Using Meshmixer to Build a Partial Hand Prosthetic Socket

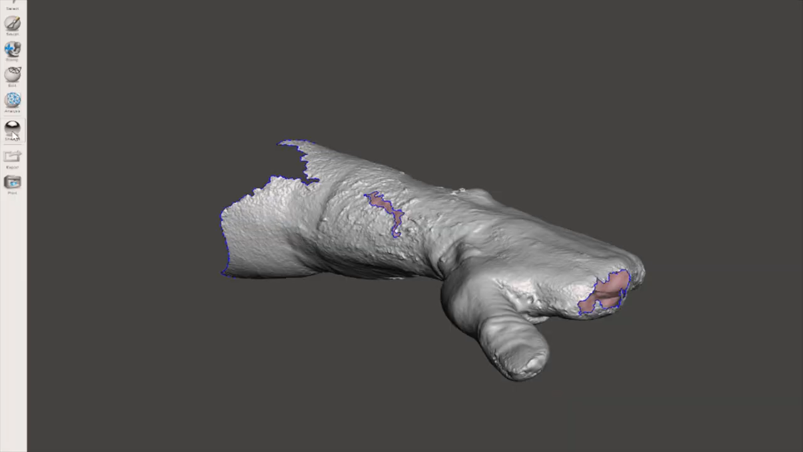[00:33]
Okay so this scan looks pretty good it does have a couple holes nothing really big we can go and use the inspector tool over in analyze so for that we can we're just going to go smooth fill and I'll click on these buttons one at a time because if you do all of them then it'll end up filling it'll end up filling this end we don't want to do that.
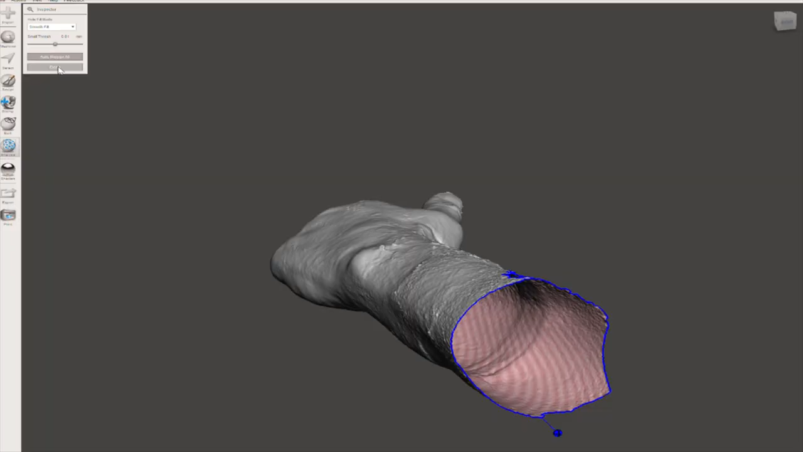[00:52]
So done there so we'll go to edit it.
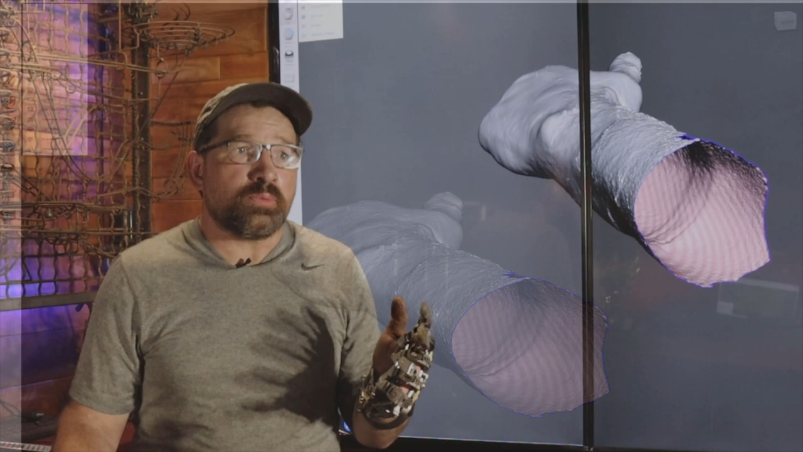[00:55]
We're really going to do a lot of work refining this editing this up with the plain cut tool.
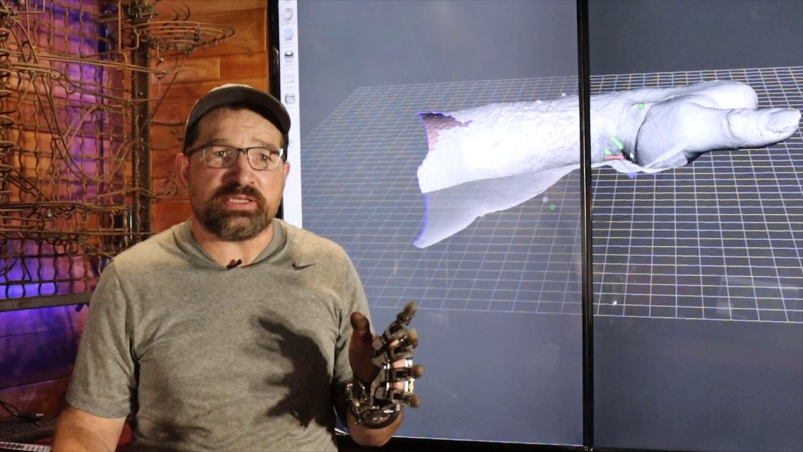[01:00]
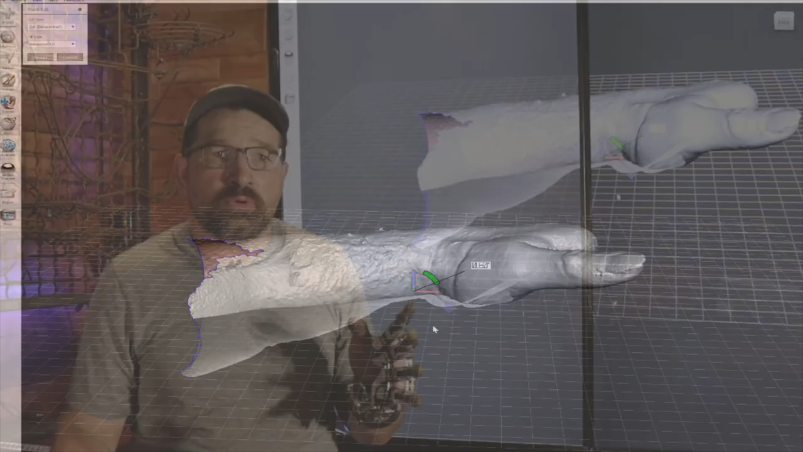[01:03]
So with this we're just going to go from there and I'm going to go for right behind the capitate bone
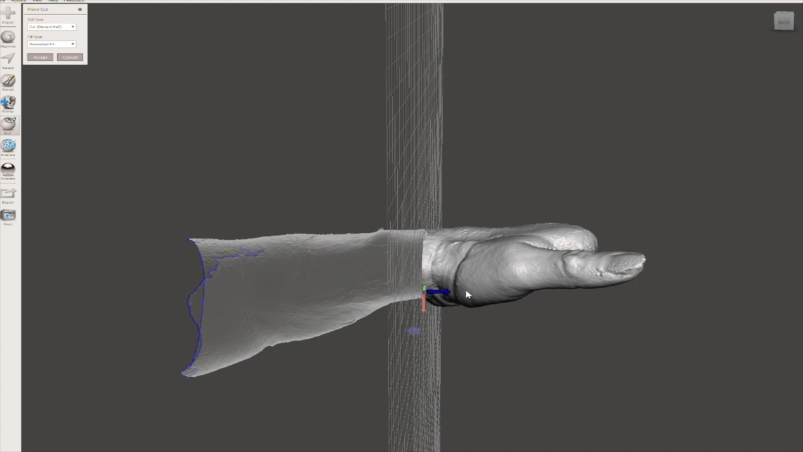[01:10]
and then a little bit more of the metacarpals on my pinky want
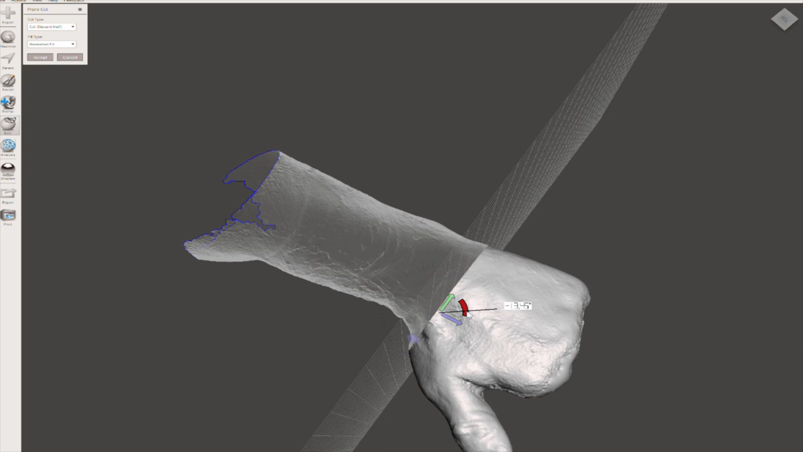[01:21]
to do it a little bit closer to the wrist and then I want a little bit of an angle going front to back there probably about 15
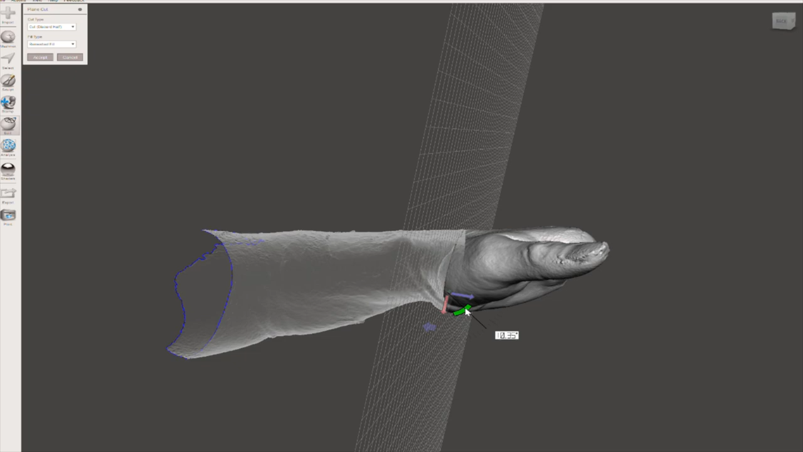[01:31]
10-15 degrees.
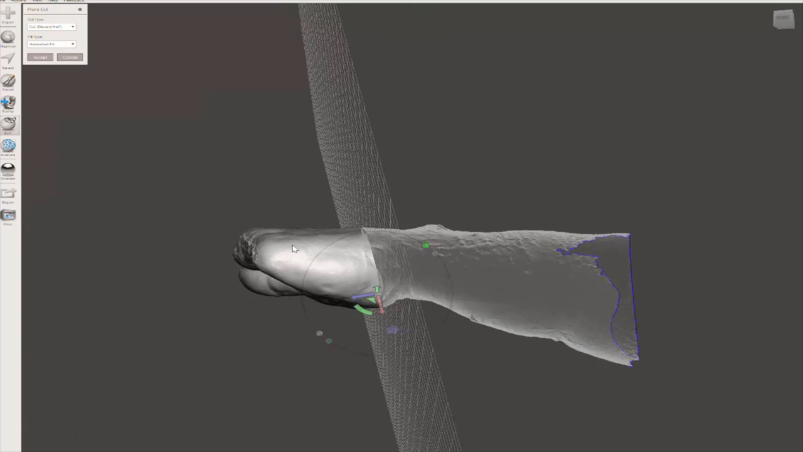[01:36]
Okay let's see what that looks like from there that looks pretty good.
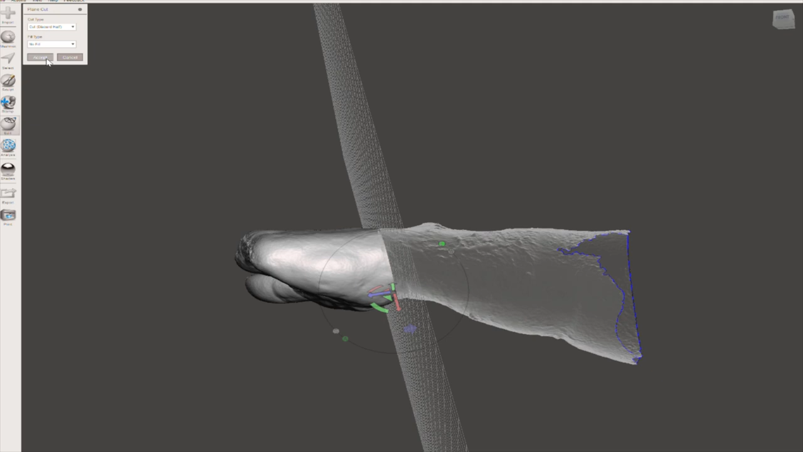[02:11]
Okay so trim looks pretty decent we're going to go plain cut again and on this time we're
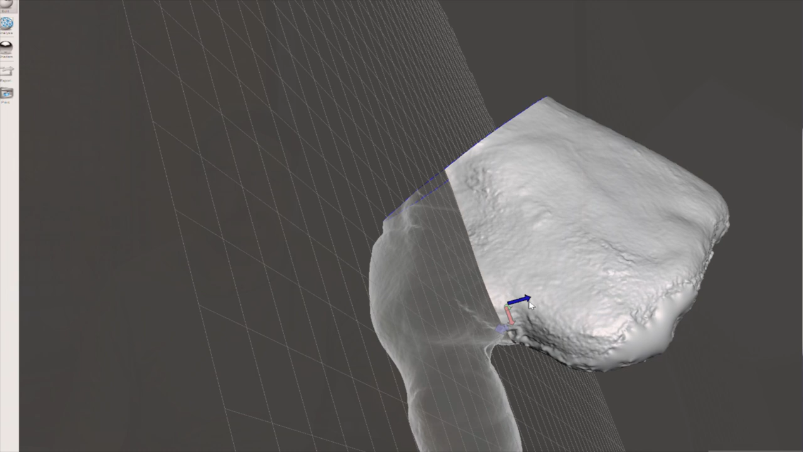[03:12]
Okay again no fill except. Okay last thing we need to do is open up the ends of the socket so that your hand can breathe.
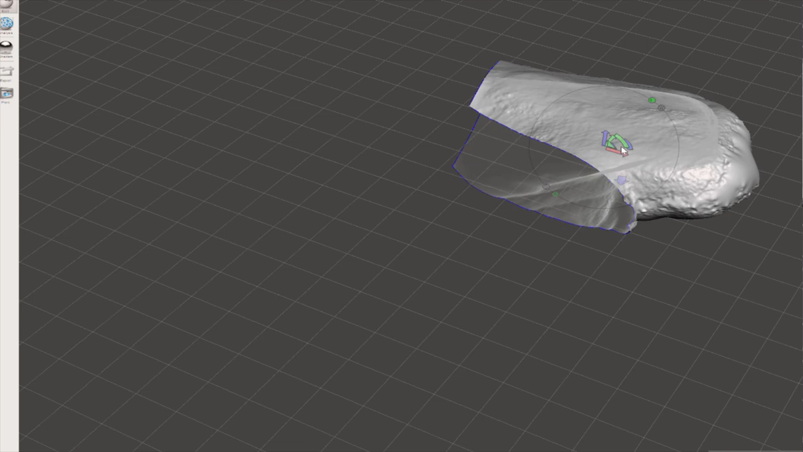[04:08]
So we'll go ahead and let's see we're going to go green and then purple and then we need it to be a little bit more aligned.
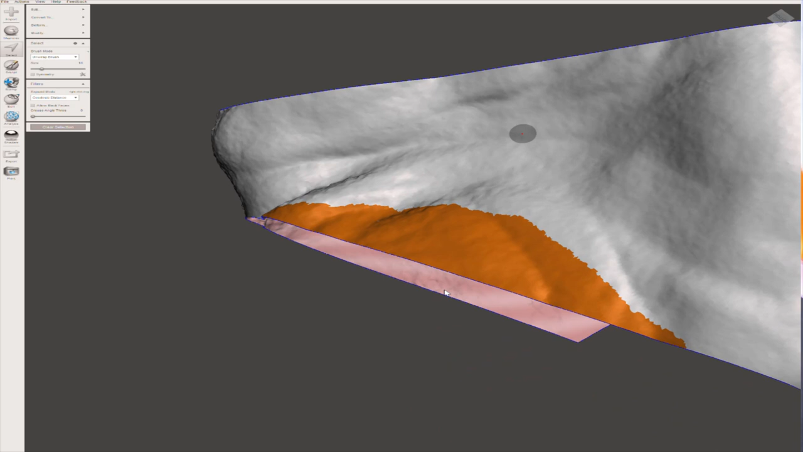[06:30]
let's see okay so I want a little bit higher
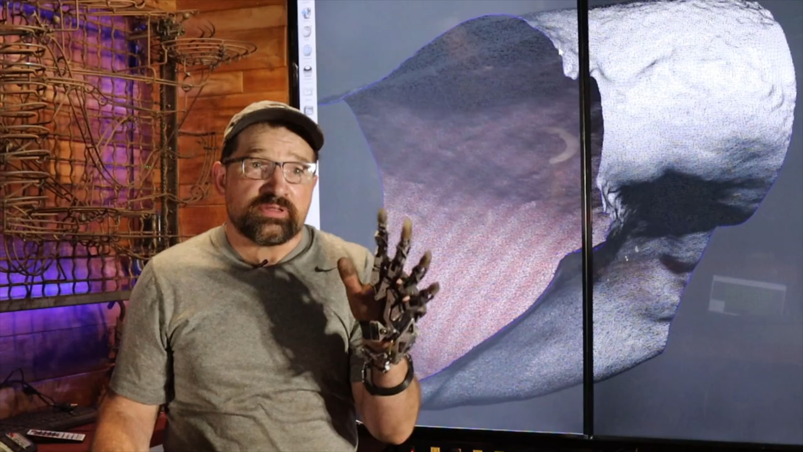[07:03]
this scan is super has a pile too much data for what we're for what we're doing uh so we're going to go to edit we're going to double click on so
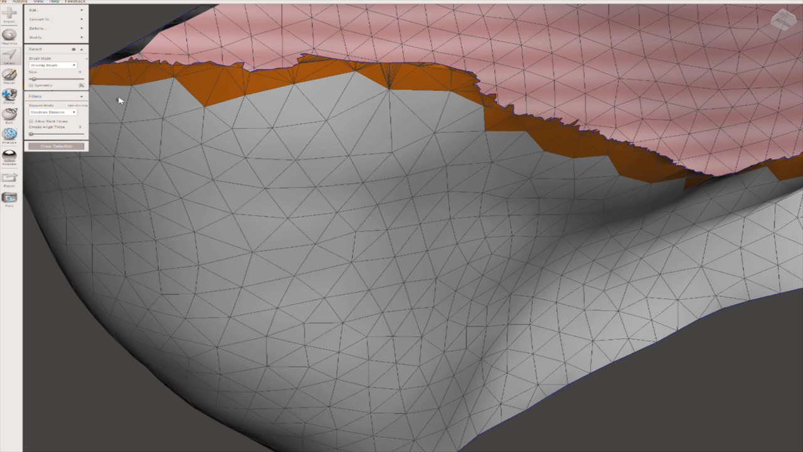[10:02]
on the wrist end of things yeah that is a bunch of icky so double click there modify optimize
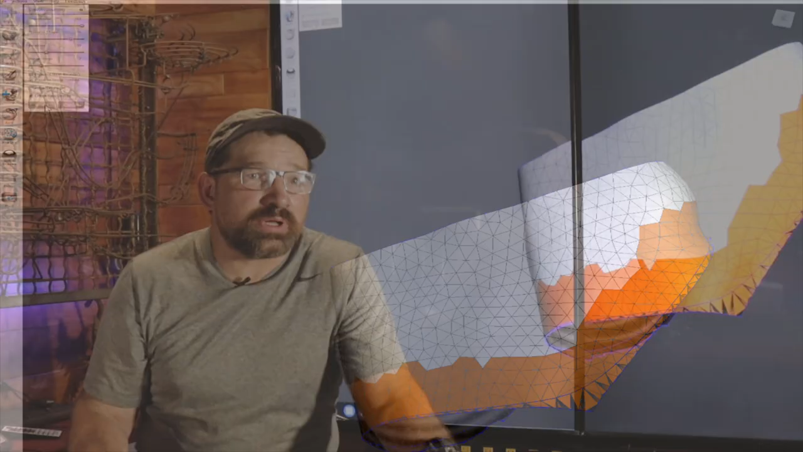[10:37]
and we'll go accept and then while everything is highlighted go discard